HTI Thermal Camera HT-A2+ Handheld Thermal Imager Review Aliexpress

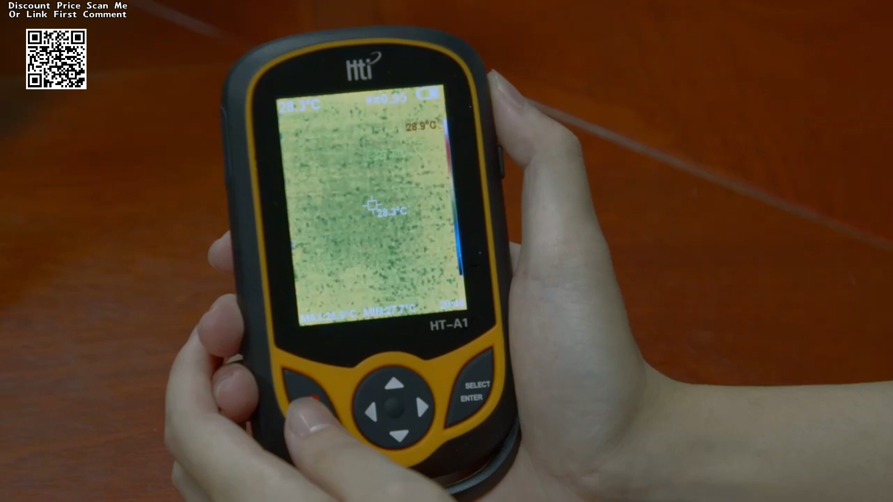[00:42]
while its lightweight construction enables effortless transportation and deployment in diverse environments. At the core of the HTA2 Plus lies its vanadium oxide and cooled infrared focal plane detector, a hallmark of advanced thermal imaging technology.
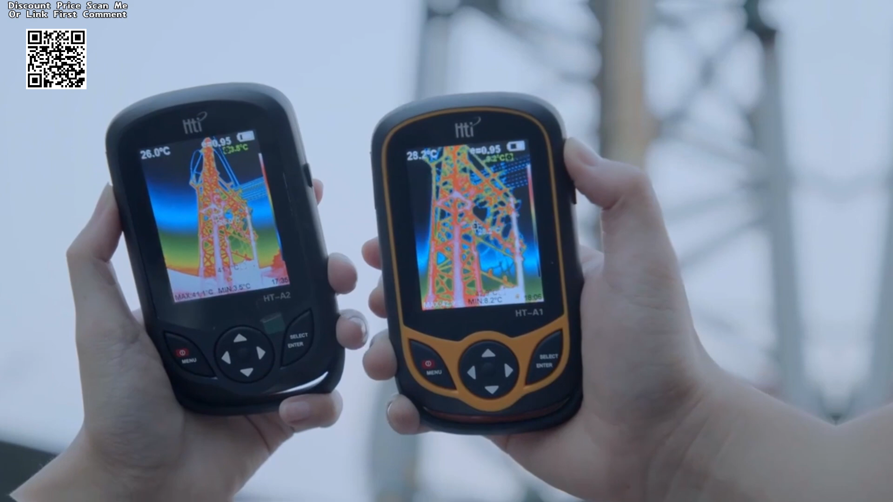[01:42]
Central to the HTA2 Plus's prowess is its 3.2-inch full-angle TFT display screen, a testament to its commitment to user-centric design.
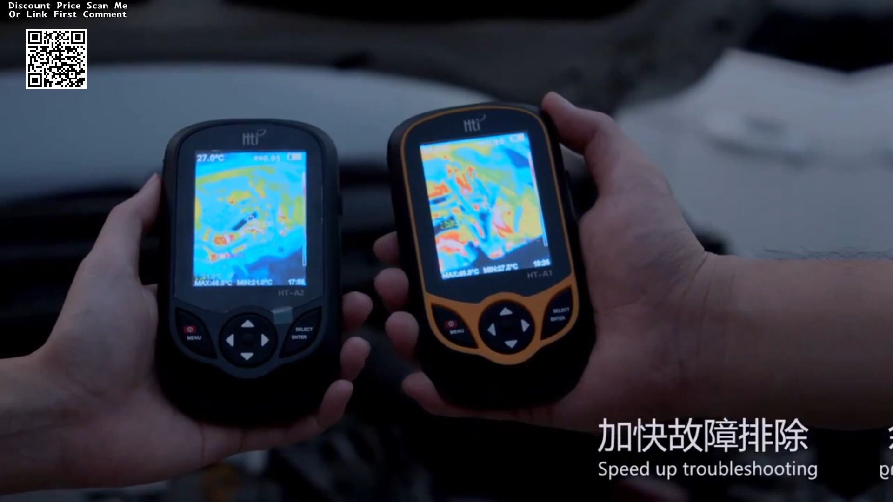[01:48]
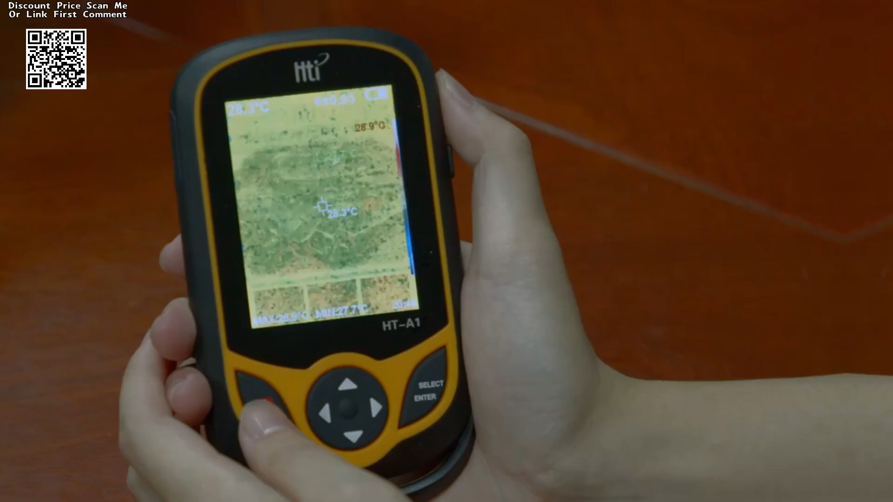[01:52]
This vibrant display provides users with a crystal-clear view of thermal and visible light images, ensuring optimal clarity and ease of interpretation even in challenging environments.